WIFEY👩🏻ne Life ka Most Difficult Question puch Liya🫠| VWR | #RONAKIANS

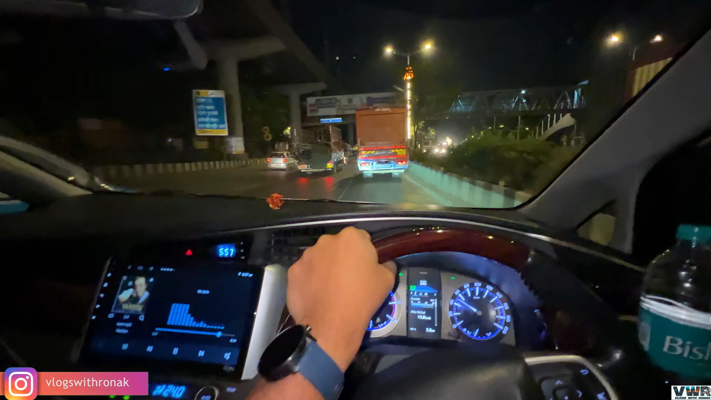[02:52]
हाँ दिखा दिखा दिखा, तुम्हारी गाड़ी दिखी, मारो लाइट, मारो लाइट, मारो। अरे किधर? ये नहीं है, पीछे वाली है, लाइट मारो। हाँ देखो बेबी, बाय बाय। अरे मिलना आगे जाके, फुटबॉल में मिलते अपन, ट्राई करते हैं।